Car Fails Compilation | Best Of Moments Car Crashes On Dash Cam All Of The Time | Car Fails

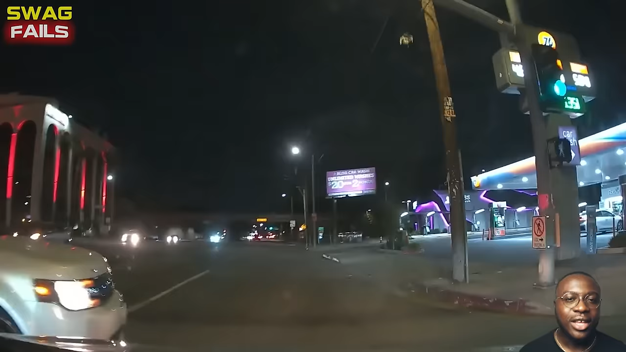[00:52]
Luckily, there is no vehicle behind you.
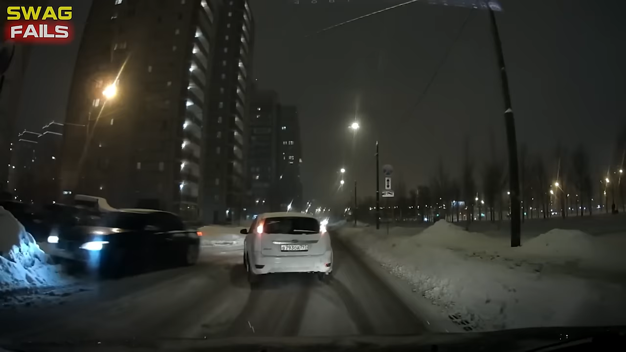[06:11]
First, they failed to yield and caused someone to drive off the road. Then, they parked themselves sideways so no one can drive past them while they check on their victims. Someone tried passing me on a 40 miles per hour zone during a freezing rainstorm, receiving a memorable drift.
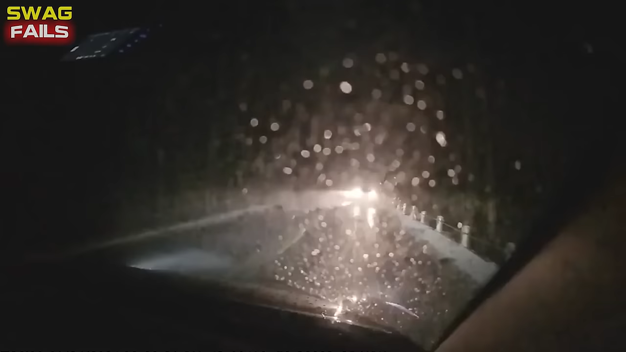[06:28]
It occurs in Palisades, New York, USA.